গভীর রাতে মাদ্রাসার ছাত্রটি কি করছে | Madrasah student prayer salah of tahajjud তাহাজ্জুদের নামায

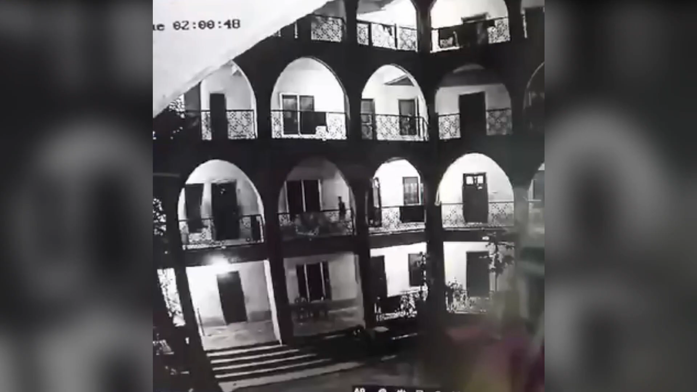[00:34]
आमरा दूरेर एट्टी सीसी के मारा देखते पेलाम चेलेटी बारांदा दिये हेटे हेटे वाश्रूमे प्रभेश कर लो।
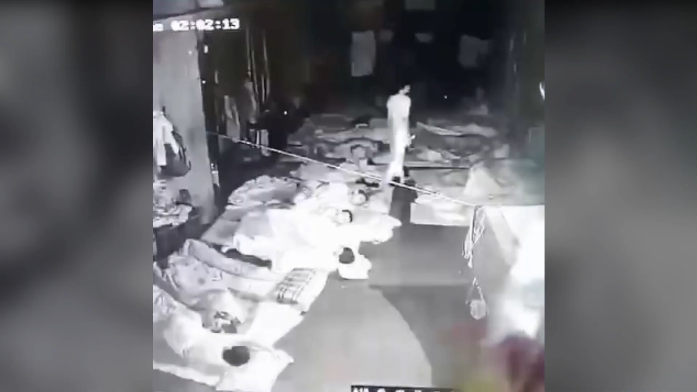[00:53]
एबंग रूमेर भेतोरे एशे, छेलेटी की कोर्छे, गुफिर भाब एक्टु ख्याल कोरून। टि गामछा नीलो, एबंग शे तार हात पा मुछे नीलो।
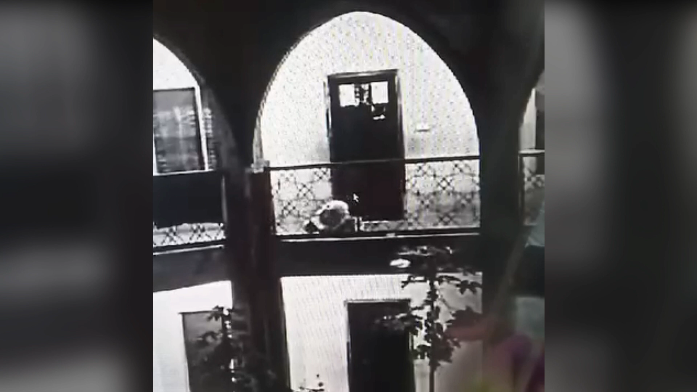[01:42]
अमरा अपनादेर समय के नस्ट्र करते चाइना, तैयाम्रा वीडियो टी तेने दिये छे। अतपर छेलेटी दिती अराकात छेश करार पर, आपर अहेटे हेटे रुमेर भेतोरे एशे, पांजबीटी घुले नीलो।